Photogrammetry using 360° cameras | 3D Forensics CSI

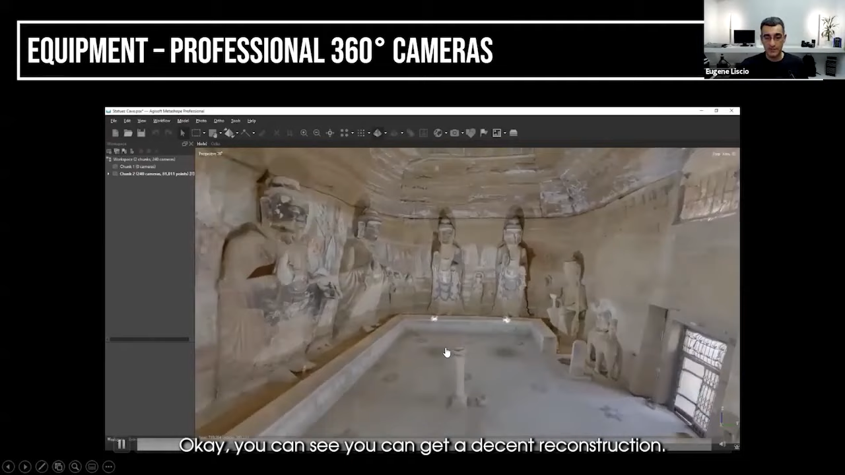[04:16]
Actually, these little blobs here are actually the lights that were lighting up this area.
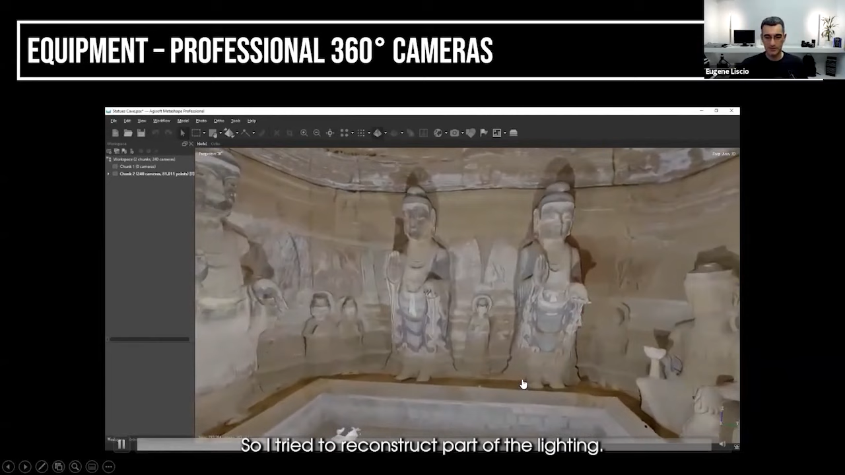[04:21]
So I tried to reconstruct part of the lighting, but I don't know, just to give you an idea, okay, you can work with the individual images if you have them.
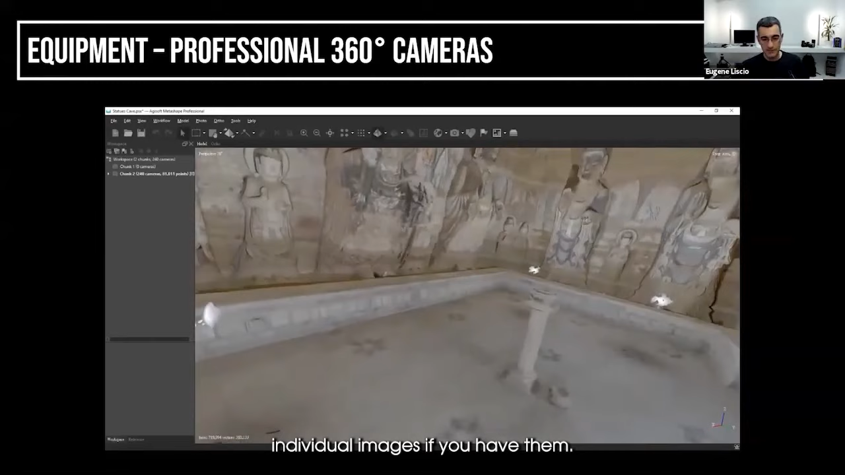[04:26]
If not, you can try the panoramic images.
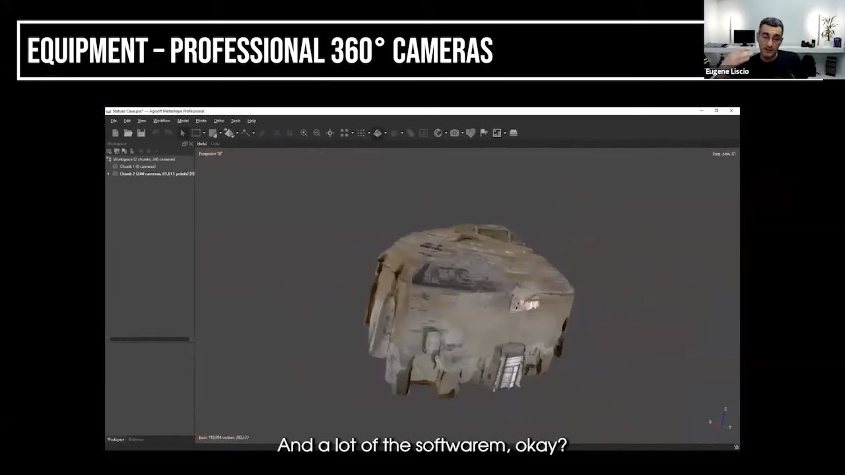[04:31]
And a lot of the software, okay, they usually have a specific feature or you have to tell it that the images that you're bringing in are panoramic images.